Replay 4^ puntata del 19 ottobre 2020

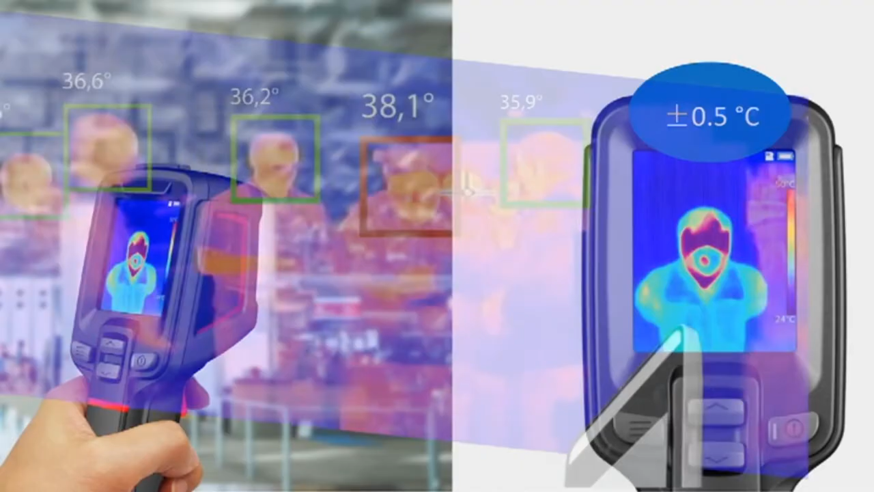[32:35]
telecamere a riconoscimento facciale e rilevazione temperatura.
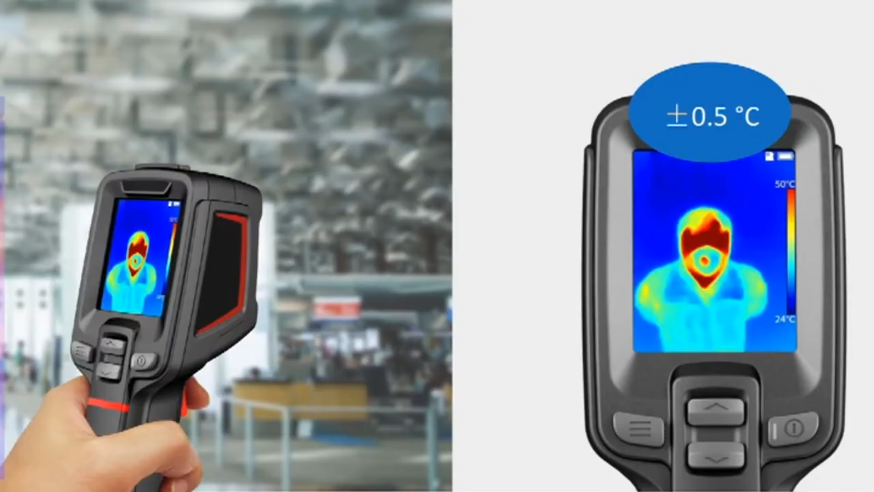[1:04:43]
On screen: scale top 50°C, scale bottom 24°C
La FAPA è in grado di installare anche gestione varchi Covid-19, telecamere a riconoscimento facciale e rilevazione temperatura. Contatta il